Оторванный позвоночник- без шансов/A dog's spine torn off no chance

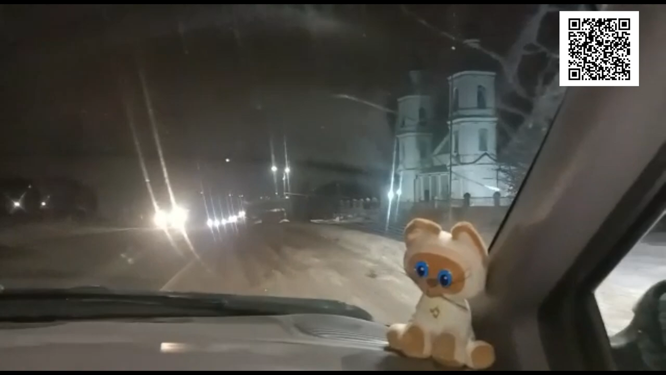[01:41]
Ну вот сейчас остановка была, следующая остановка. Следующая остановка за церковью. Ну что, церковь мы проезжаем, ребята. Посмотрим, что будет. Если что, вернемся назад. Приехали. Пока ничего не видим. Мы даже не можем понять, где остановка. Уже третий переход проезжаем. Вон остановка. Значит, где-то здесь напротив еще одна должна быть. Остановка-то да, переход.